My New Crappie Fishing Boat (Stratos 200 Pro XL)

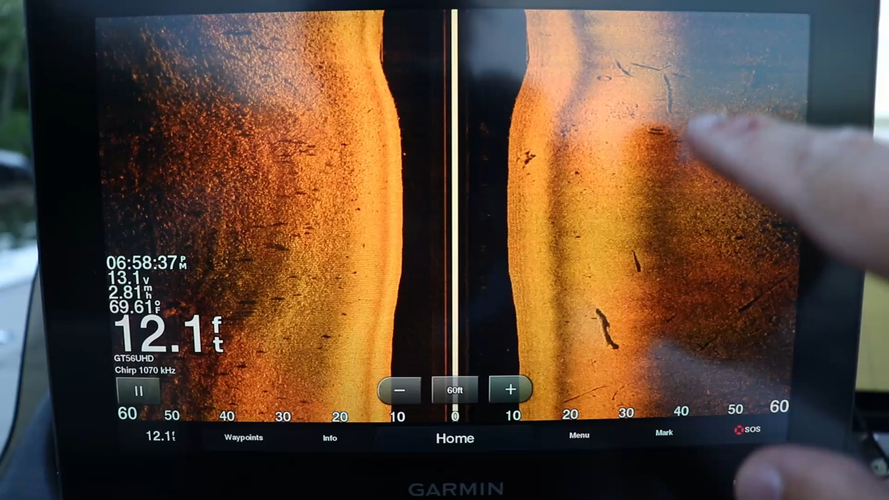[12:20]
On screen: depth 12.1 ft, water 69.61°F
Unfortunately, there's not a ton of vertical timber because if there were, there'd be tons of crappie stacked up on them.